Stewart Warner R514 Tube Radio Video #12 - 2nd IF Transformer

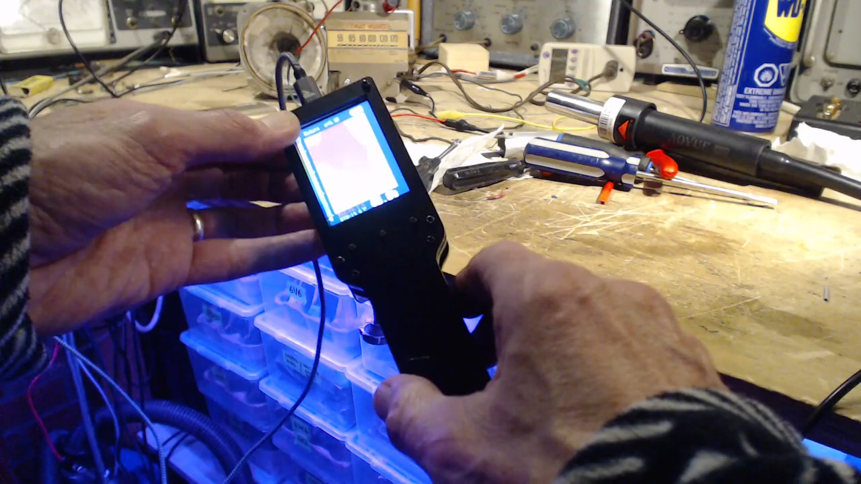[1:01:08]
That's not very warm. Okay, we got a long ways to go yet.